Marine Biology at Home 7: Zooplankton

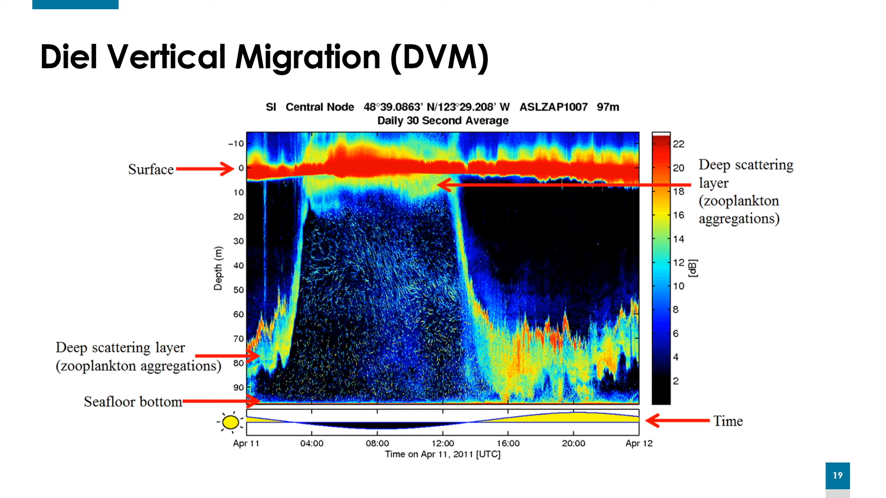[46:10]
And then as the sunlight dissipates over the evening or the afternoon, the aggregation of zooplankton go back down to depth and reside there throughout the night, and then starting the cycle over the next day. So there's different types of diovertical migrations.